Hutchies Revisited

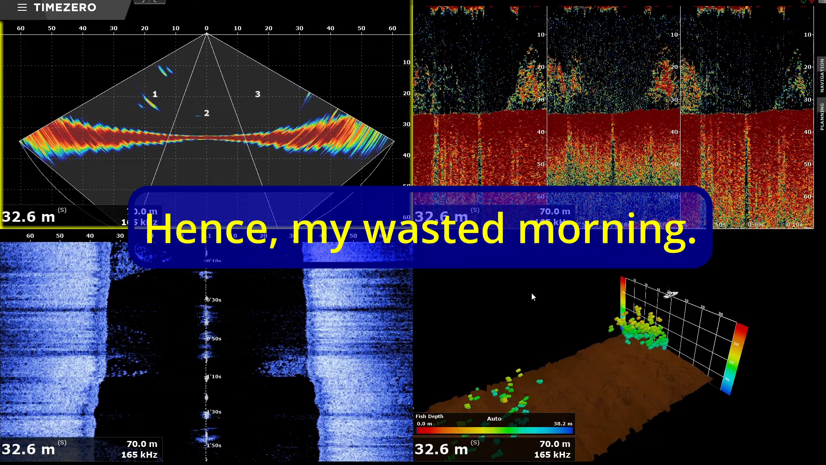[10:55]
On screen: depth 32.6 m
As it was I only had a couple of trolls up and down before I decided it was time to head home. So I should have been more flexible and more willing to change my target species way before I really did. I'll just start off by running through the screens that I have up on the Time Zero unit. And this first one on the top left is a cross section of exactly what's under the boat. The beam width is 120 degrees. And you can think of it as a cross section of the side vision or a sort of a very wide a-scape. It's showing me exactly what is under the transducer at any given time.
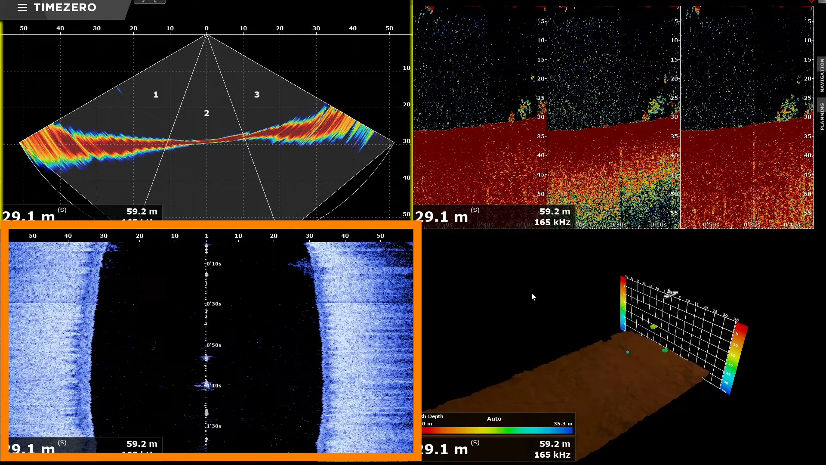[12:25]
On screen: depth 29.1 m
Keep glancing at it but you've got to look around as well. This panel is your traditional side vision panel. So everyone will be familiar with that. I don't think there's any need for me to go through it in any great detail. The centre section, the black section, that is the water column under your boat. So anything that appears in that is under your boat in the water column. And then the C4 starts in the blue shaded areas and anything over that will appear as a dot and it will be off to the sides. Side division is a difficult concept. At some point in the future I might try and do a video on it with some show and tell diagrams etc. Try and explain it a little bit better than I can in words.
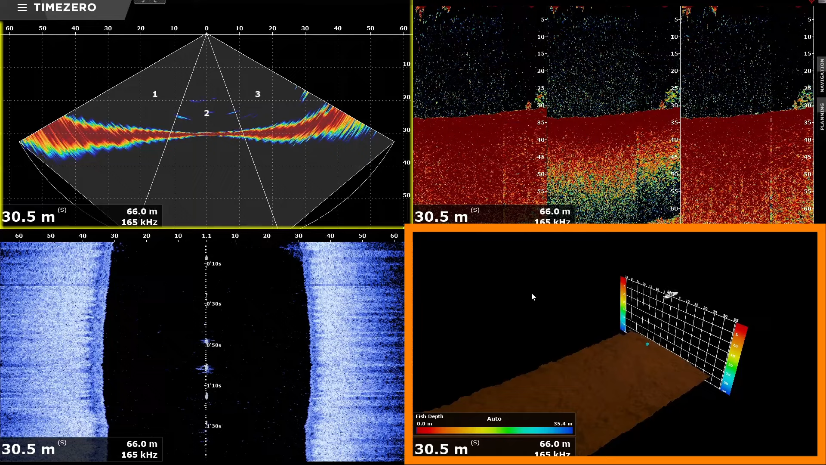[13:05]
I know it took me a little while to come to terms with it when I first got a side vision unit. And finally there's the 3D view. It's got the little bait icon in the top centre and you get a 3D view of not only the ocean floor but also where the fish are holding in the water column around you. And you've got the grid up there showing distances to the side and depth in I think it's five metre intervals. So you get a pretty good idea of just where the fish are in relation to the boat. Now of the four panels I tend to look at the first one and the last one. So the fan shape of exactly what's under the boat at any given time and the 3D view gives me a sort of a better history of that.
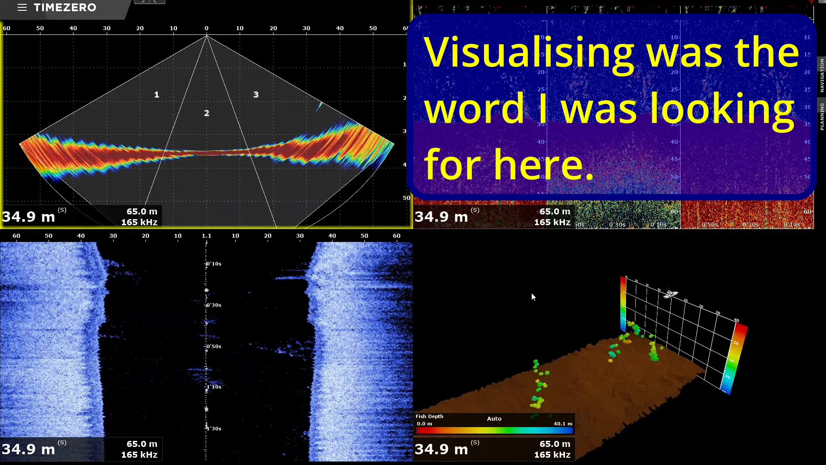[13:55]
On screen: depth 34.9 m
All of these screens will show the structure on the bottom but I do often find that the top left and the 3D view are the best for determining the structure on the bottom. The others show the variation but they don't really show how it varies around the boat quite the same. I guess it's a matter of how everyone interprets what they see. Those two screens work best for me. Something different might be better for others. I think there's about two minutes of this video of the sounder screens left. So if you're interested in it I'll just let it play with some background music for those two minutes and you can see what you think of the four displays and which one do you think are the most useful.